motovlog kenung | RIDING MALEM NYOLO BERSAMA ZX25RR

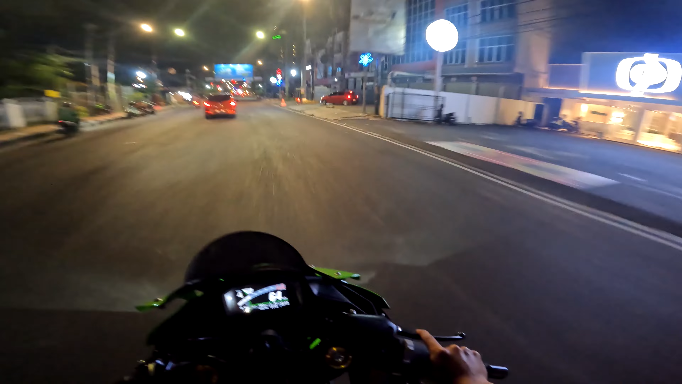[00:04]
guys, selamat malam. Ini gue riding sendiri. Gak tahu ini kawan-kawan gue katanya riding. Udah jam 10 sampean. Udah lah, mending gue riding sendiri.
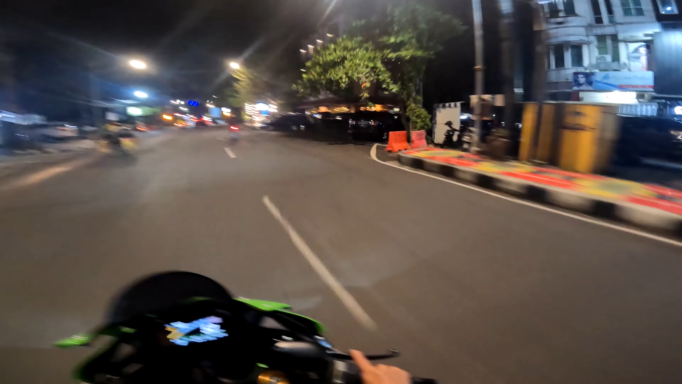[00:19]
Sekalian konten bentar lah, keliling-keliling bentar. Gue juga mau lihat suasana Ramadan Kota Bandar Lampung di malam hari. Dulu sih kalau ini rame, nggak tahu kalau sekarang.